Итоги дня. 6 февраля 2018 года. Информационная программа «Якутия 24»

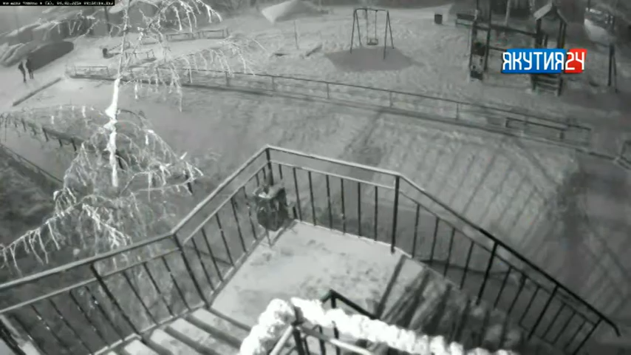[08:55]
Ночь. Улица Богдана Чижика. Два невысоких парня присматриваются к припаркованной машине. Через 2 минуты возвращаются. Преступный план созрел.
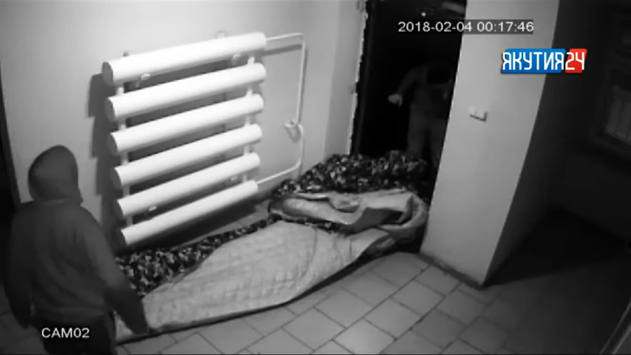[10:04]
Злоумышленники занесли его в подъезд и дотащили до 9-го этажа.